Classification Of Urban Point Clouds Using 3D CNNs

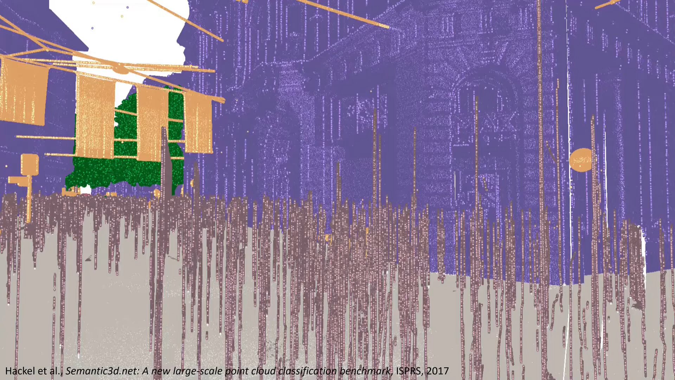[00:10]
So speed and quality would greatly benefit from semantic segmentation. Our goal is to efficiently and robustly reconstruct sidewalk geometry from very large mobile mapping
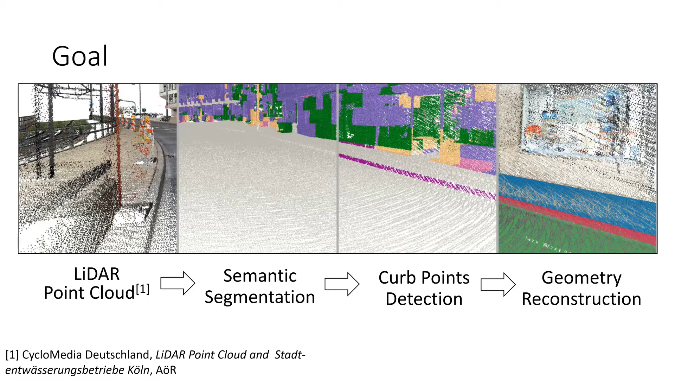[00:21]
point clouds by using semantic segmentation and curb point detection.
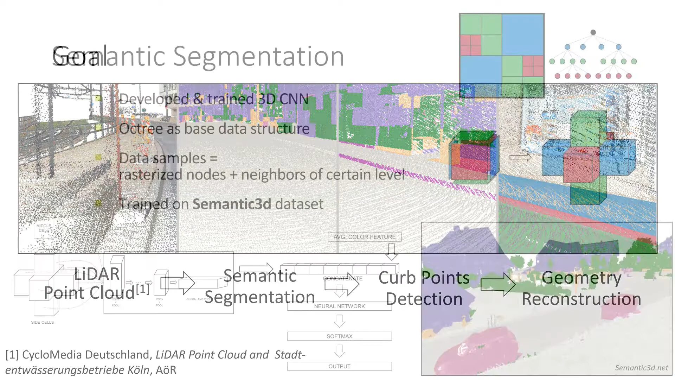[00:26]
We use sparse octree voxelization and take neighboring cells into account.
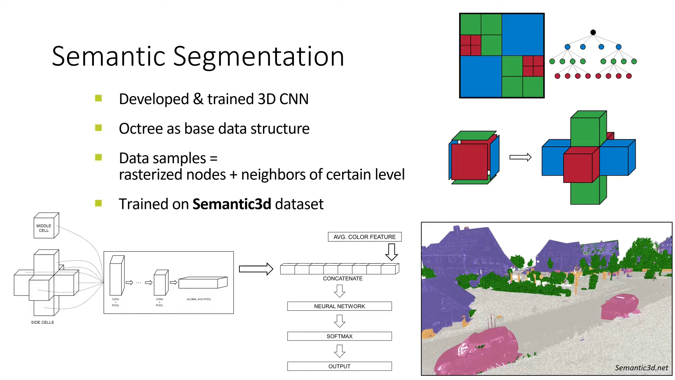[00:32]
We trained our 3D CNN running on binary occupancy values and an average point color feature on the semantic 3D dataset. Semantic information allows for smart filtering and with open street map data and geometric properties we extract curb points. Curb-like obstacles produce false positives,
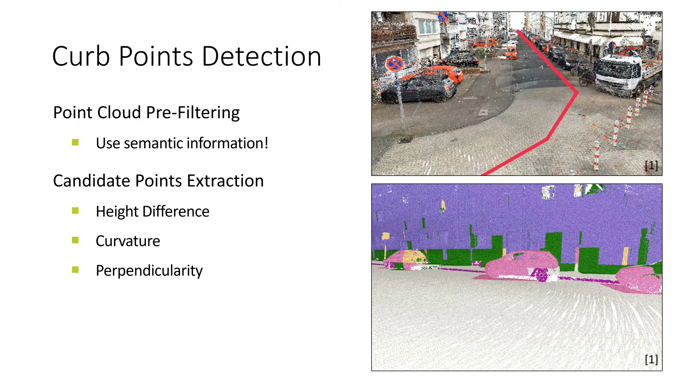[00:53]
which we filter in the next step,
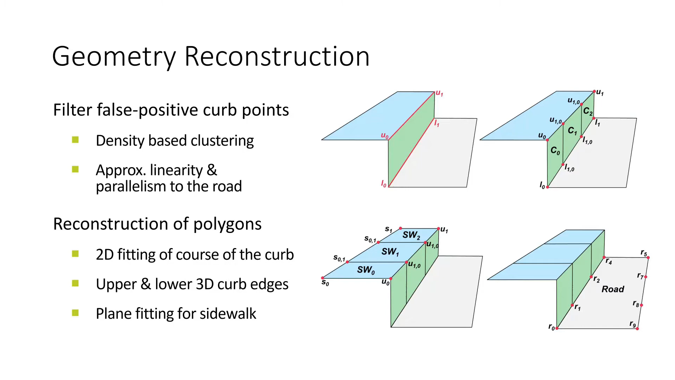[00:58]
finally leading us to the curb geometry through a series of plane fitting operations.
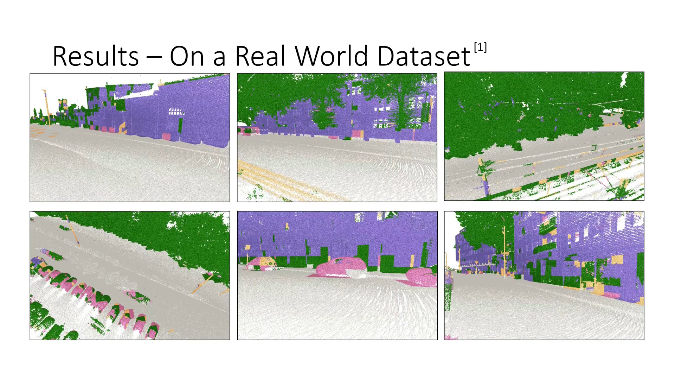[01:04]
Our pipeline leads to robust curb point results and the geometric reconstruction is accurate within a few centimeters.
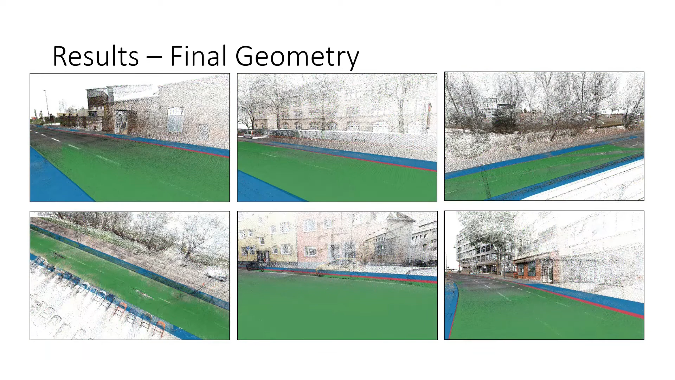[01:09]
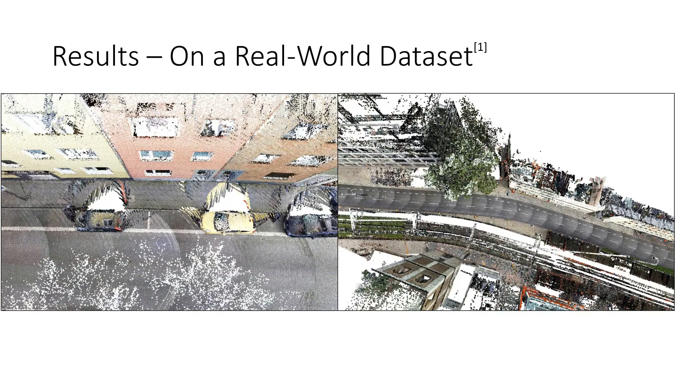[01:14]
Our pipeline performs robustly in the presence of real-world scanning artifacts.